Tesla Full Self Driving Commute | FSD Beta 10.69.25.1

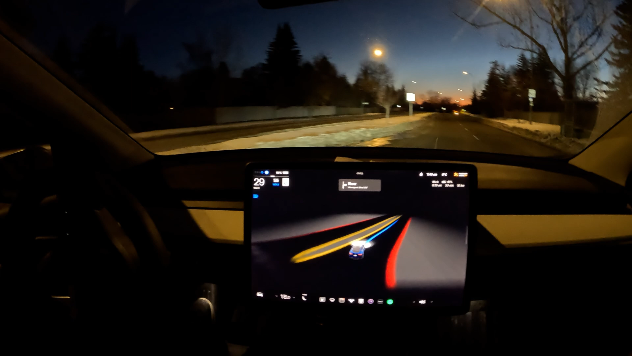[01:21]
across here to the other lane not sure why i did that so this is a single lane roundabout typically doesn't have issues with this doesn't even stop for it